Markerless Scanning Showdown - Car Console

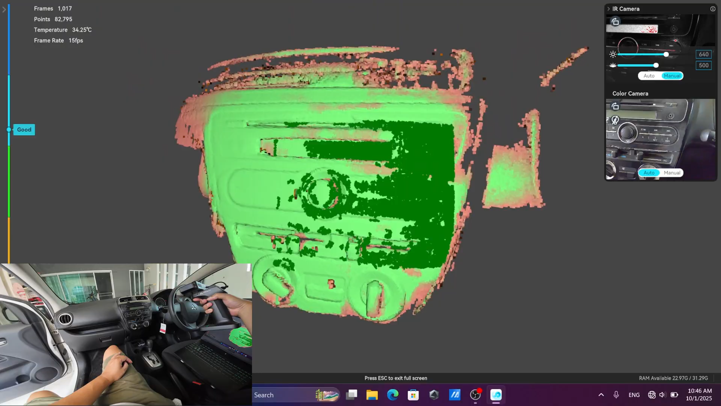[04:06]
but you see here, it's not tracking well.
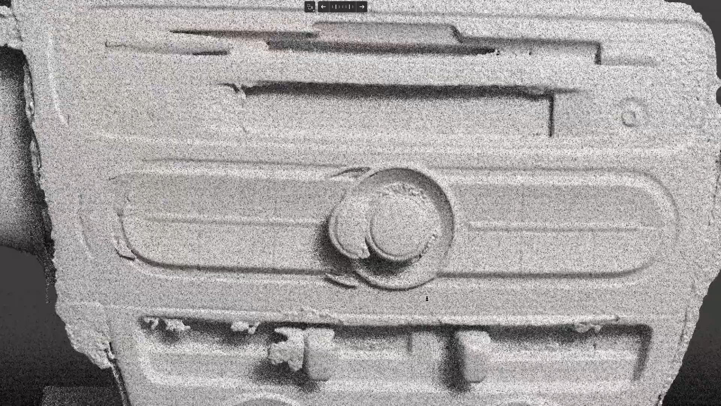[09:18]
You can't even see the letters here. But you can't see it with the other scanner.
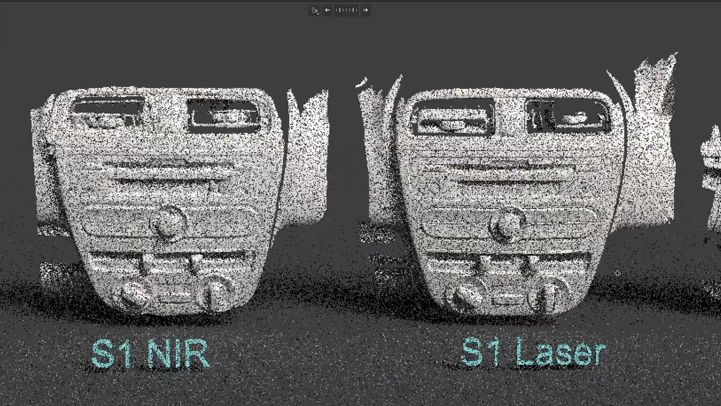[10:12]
Because without the marker, you never know how much your scan is drifted. It could be 0.3, it could be 0.5.